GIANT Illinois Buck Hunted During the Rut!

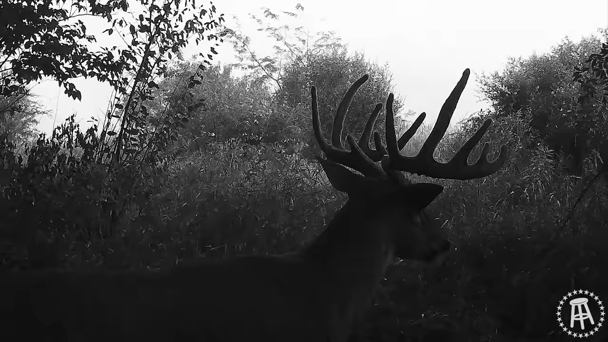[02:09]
And as soon as we got excited, he vanished.
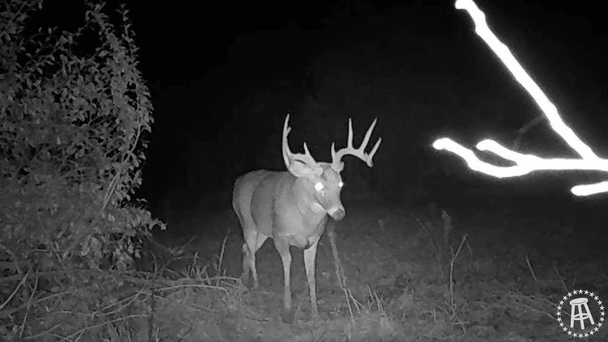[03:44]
And just as we thought we had in pattern, we got a call from our neighbor that Bullwinkle had been shot and they hadn't recovered him.
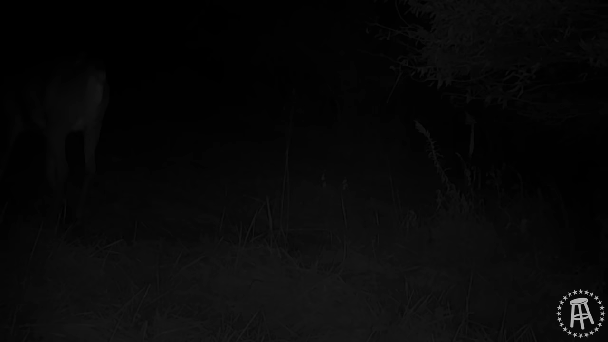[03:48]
To our surprise, he showed up on our trail camera a few days later. And that was the last time we laid our eyes on him in 2021.
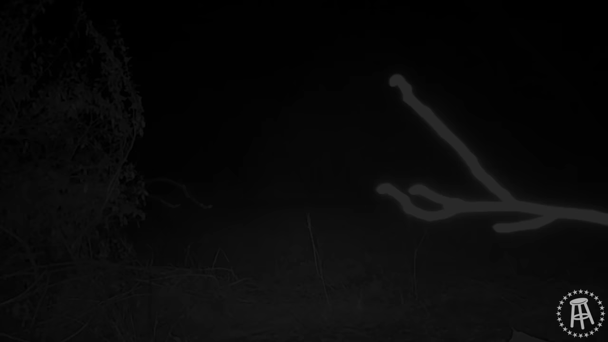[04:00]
It's fall of 2022 and we're in the full swing of the rut here in central Illinois.